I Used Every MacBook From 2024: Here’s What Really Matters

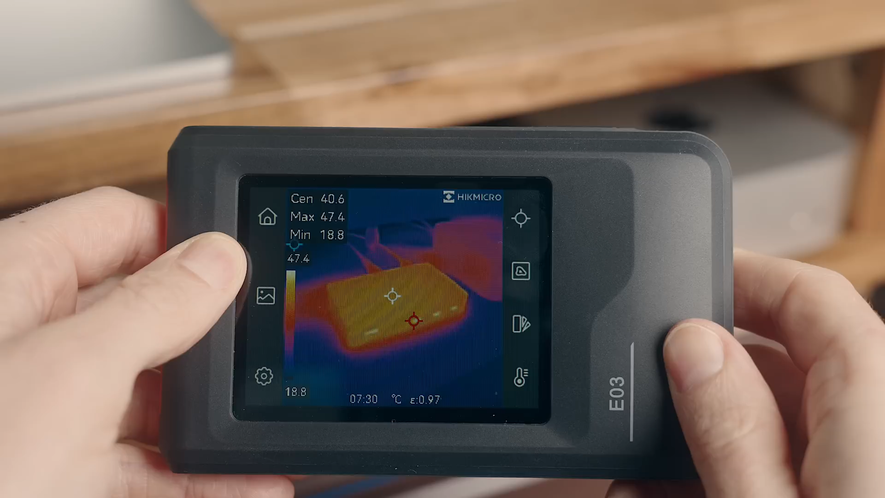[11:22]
but that external enclosure does run fairly hot, and some of the hubs that I've tried have been pretty underwhelming,